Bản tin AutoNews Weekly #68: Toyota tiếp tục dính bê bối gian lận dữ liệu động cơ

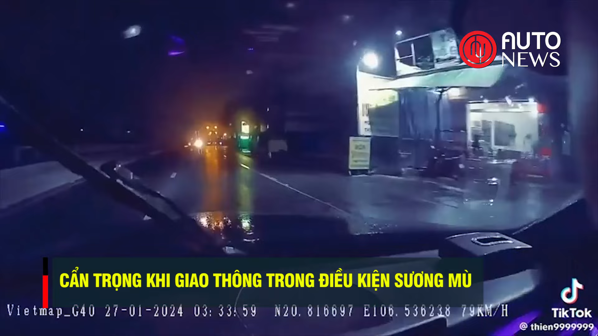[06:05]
Sự việc xảy ra tại xã Quốc Tuấn, huyện An Lão, Hải Phòng hôm 27 tháng 1. Mưa lớn, đường trơn, trời tối. Lái xe gắn camera hình trình phóng tốc độ cao trong khu dân cư.
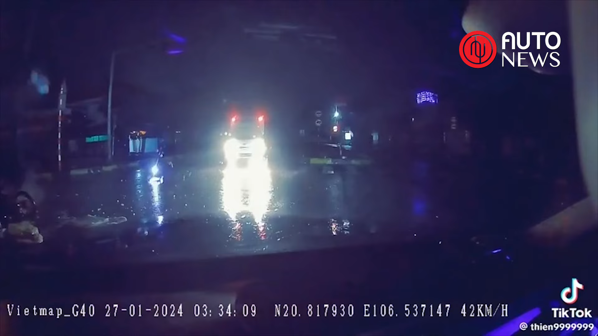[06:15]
Khi đi đến ngã tư, xe không có dấu hiệu giảm tốc độ nên đã không kịp xử lý và đâm vào một người đi xe máy cắt ngang sang đường. Người đi xe máy bị hất văng một đoạn khá xa, chưa rõ thường vong.